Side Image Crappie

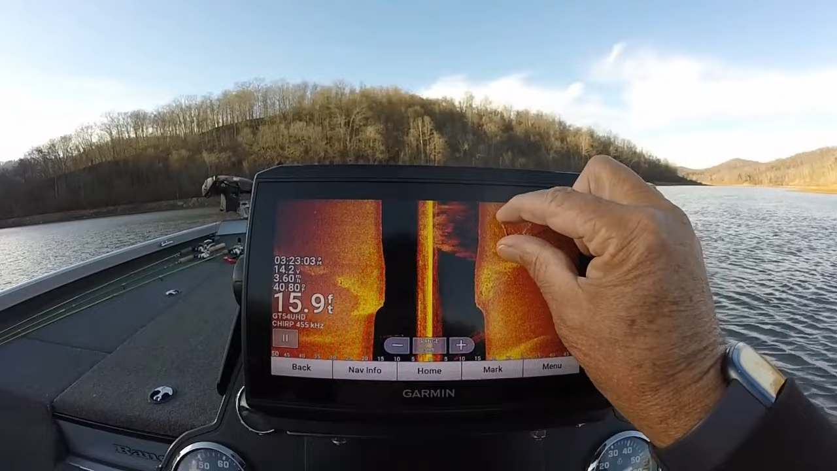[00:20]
On screen: depth 15.9 ft
It's got a little bit of crappie on them. They keep idling through here.
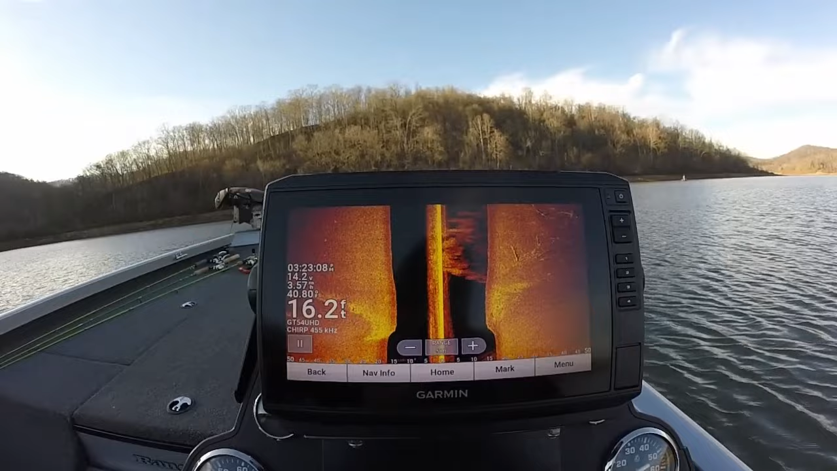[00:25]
On screen: depth 16.2 ft
All these little pieces of wood right here on the creek channel.
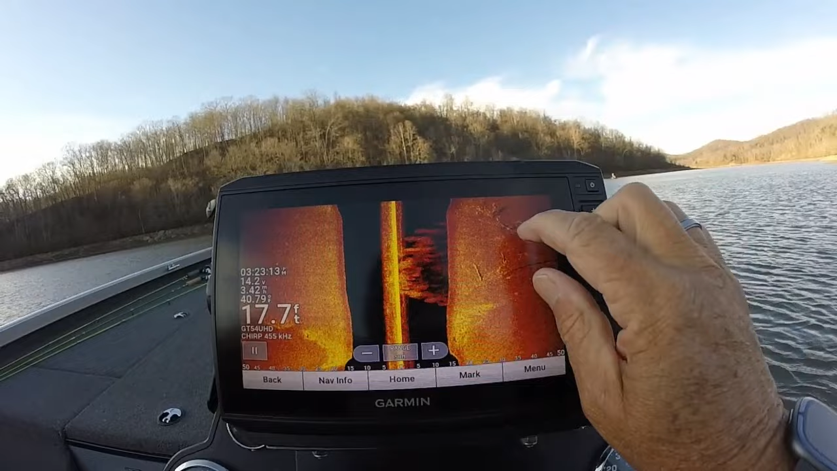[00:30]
On screen: depth 17.7 ft
Here's a real good example here. There's a ton of crappie right here in that tree right there.
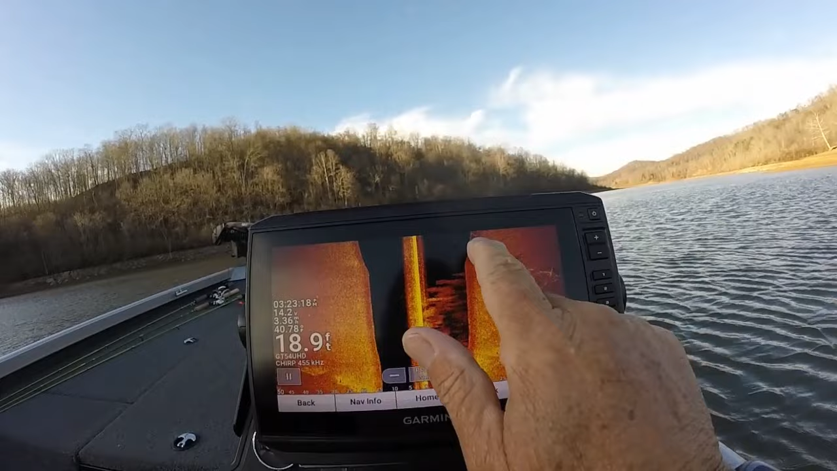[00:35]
On screen: depth 18.9 ft
You see some out in the open water. But look at all them crappie right there on top of that tree.
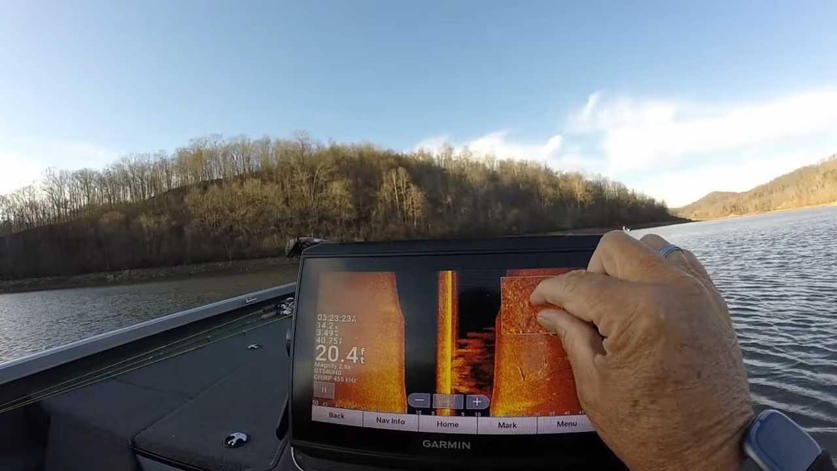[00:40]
So that's kind of what we've been fishing. One of my buddies is out here fishing. We've caught several. I mean I think I've caught 40 here and just kind of quit. But there again, you can see them over here on this side right at the edge of the channel. All those dots right there. You know all crappie.
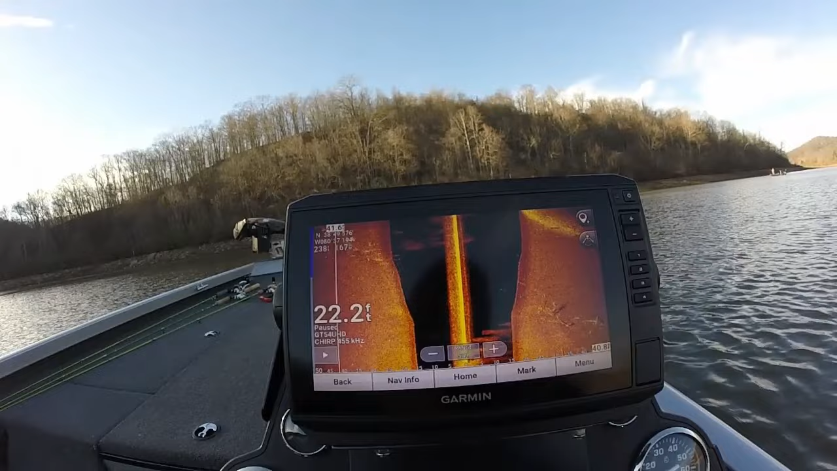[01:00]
On screen: depth 22.2 ft
All this right here has been really good. You know these here have been you can see those right there.
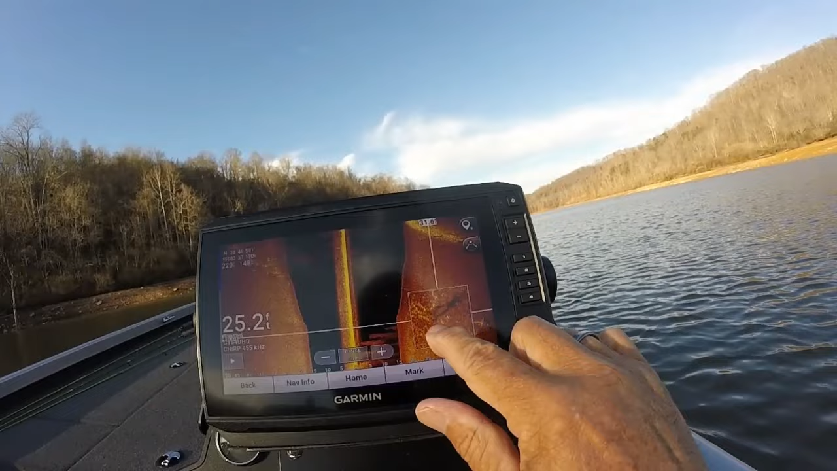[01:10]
Look at all up around that tree right there. So you can see something out here in open water.
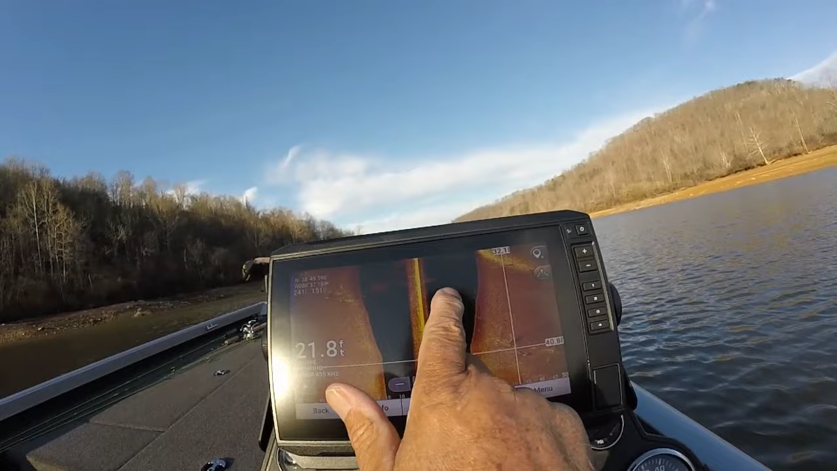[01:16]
So that's just what we've been fishing. I mean we've just been out on around or not.
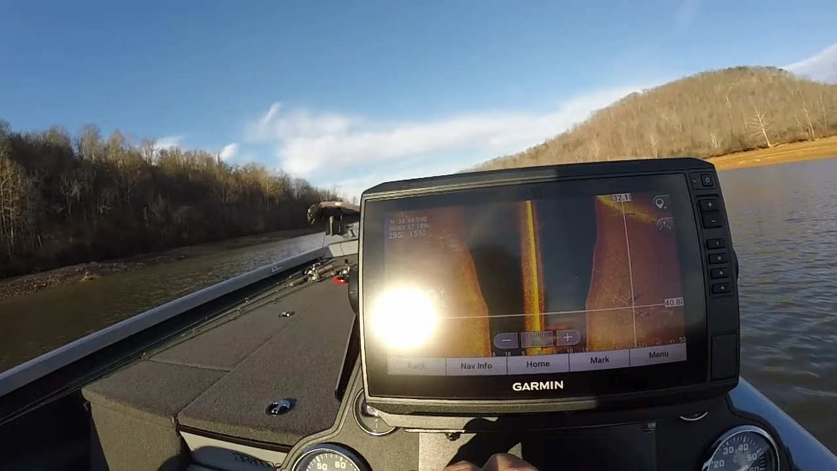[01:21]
Here's a big school over here coming. Look at them around. Look at them around this tree here.